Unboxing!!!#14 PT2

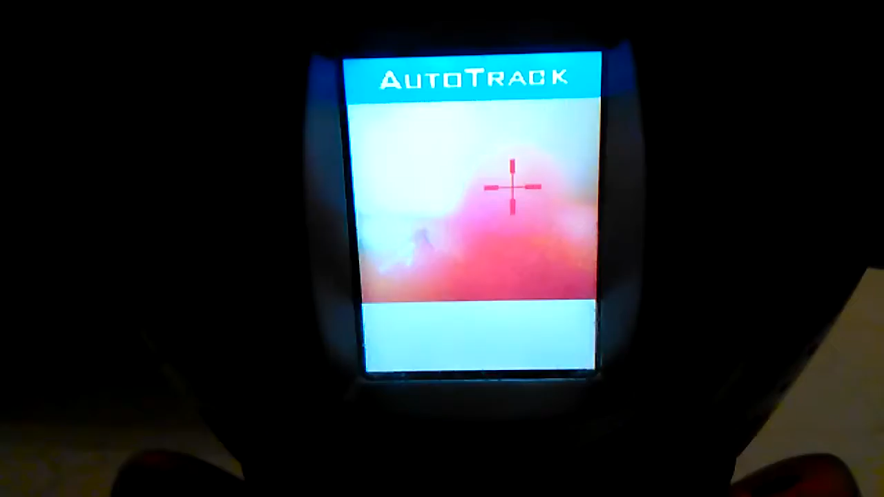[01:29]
Tracking human. Maybe just using my hand here. Tracking human.